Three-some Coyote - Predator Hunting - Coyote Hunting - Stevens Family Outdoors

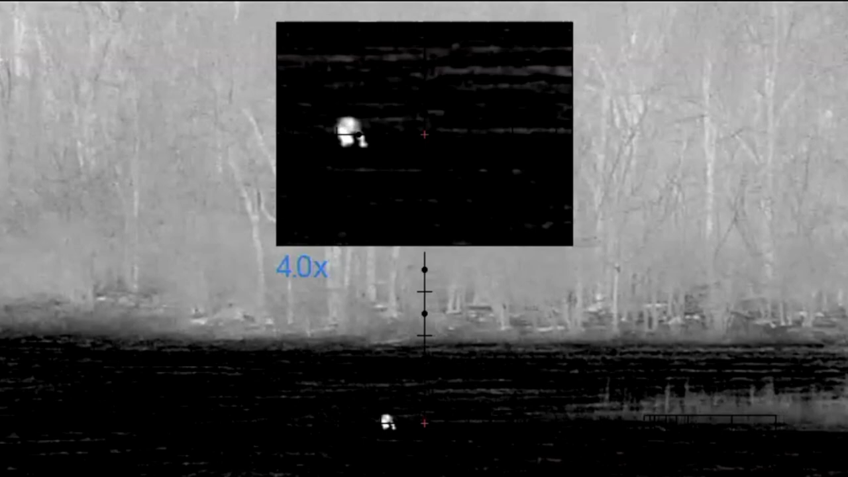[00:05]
Who's gonna count? Way to get broadside.
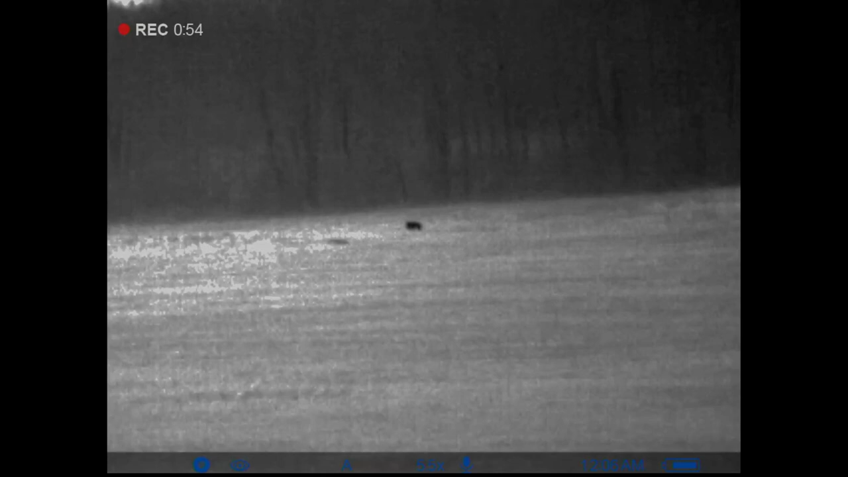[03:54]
Hey, Daddy's not that far, dude. You hear me, Pops? He's not that far. He's playing around the field.
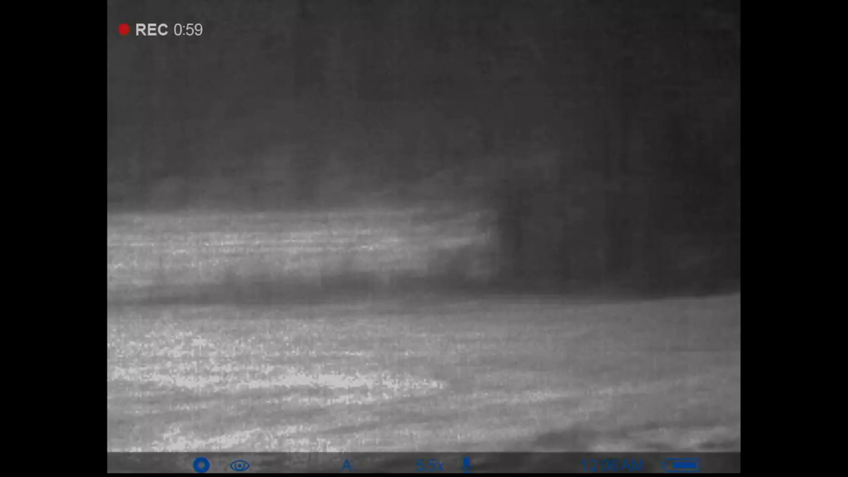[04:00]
No, it's not.
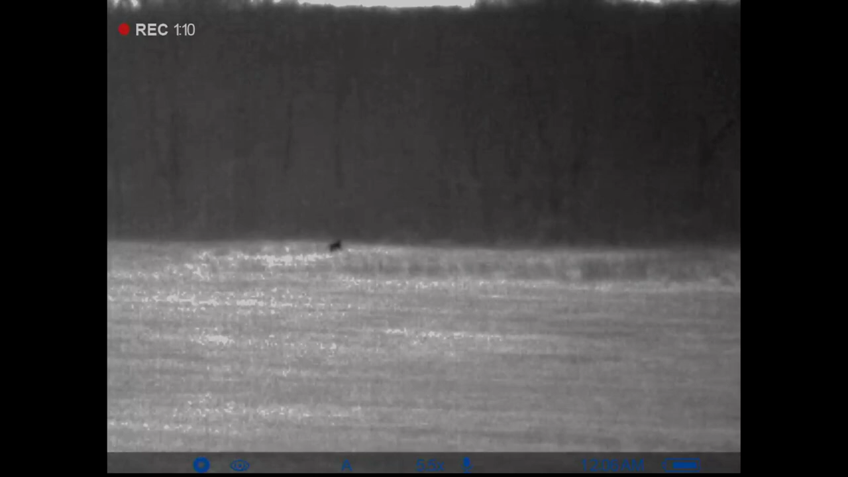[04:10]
Yeah, Dad, he wouldn't be coming to the coyote house, trust me. He wouldn't come into the coyote house, trust me. He's leaving again.
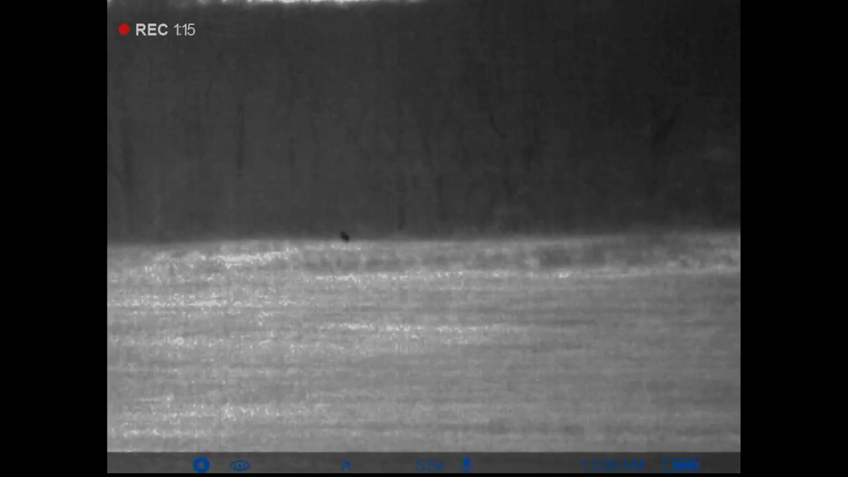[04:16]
He's out there about 250. He's not that far, dude. Yeah, yeah. You hear me,
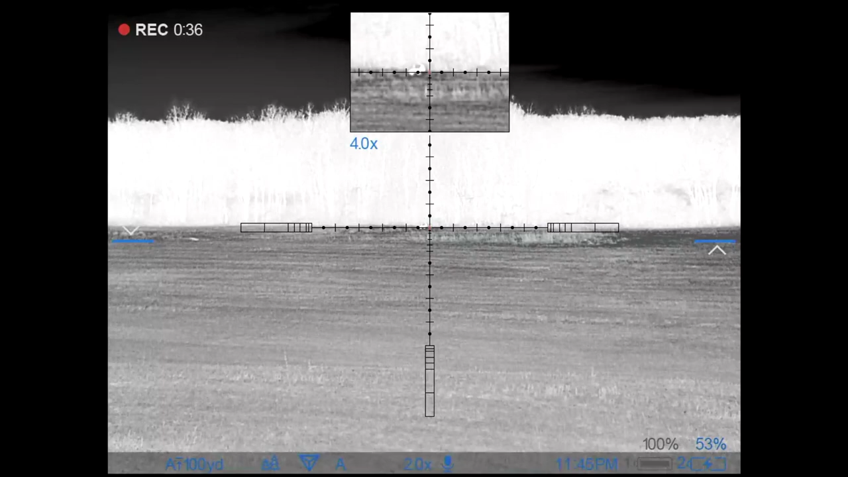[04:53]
It's a coyote. Here we go.
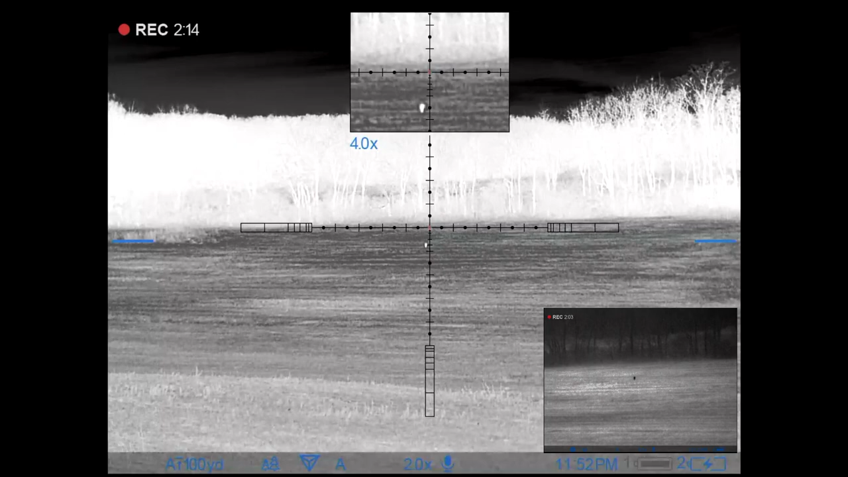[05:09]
move. Just let him come in.
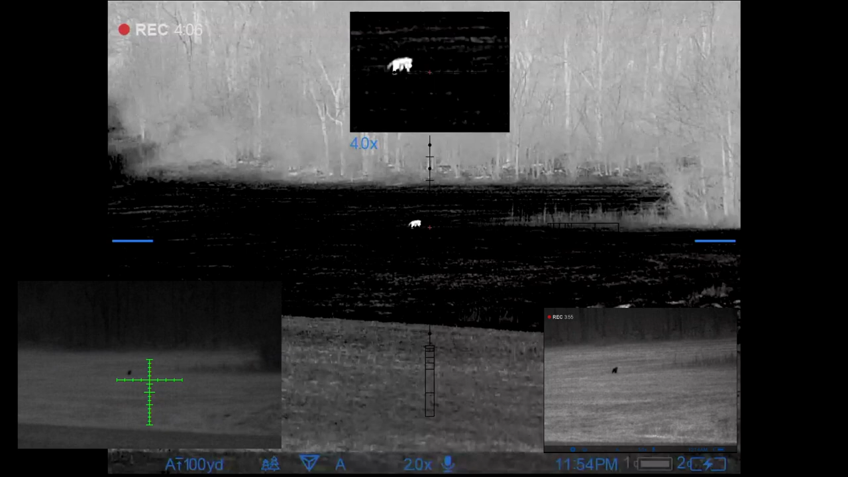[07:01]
Who's going to count? Wait to get the broadside. 3, 2, 1. Good shot, fellas. All three of you take him out.